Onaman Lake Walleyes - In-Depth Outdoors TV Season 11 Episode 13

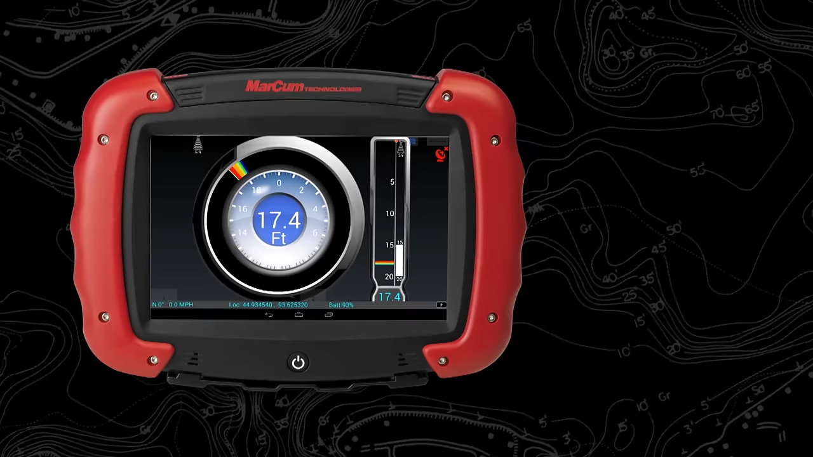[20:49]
On screen: depth 17.4 ft
combine sonar underwater camera and navionics mapping in a nine inch ruggedized touchscreen tablet built